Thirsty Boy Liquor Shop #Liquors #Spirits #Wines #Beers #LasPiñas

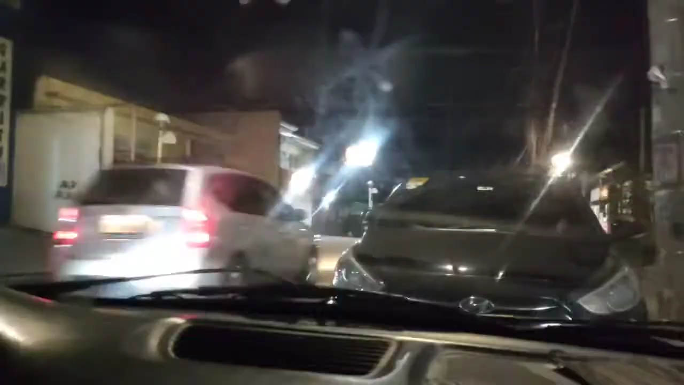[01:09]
nandito na kami sa Rose Street sa Pilar Las Piñas at ayun ang Thirsty Boy.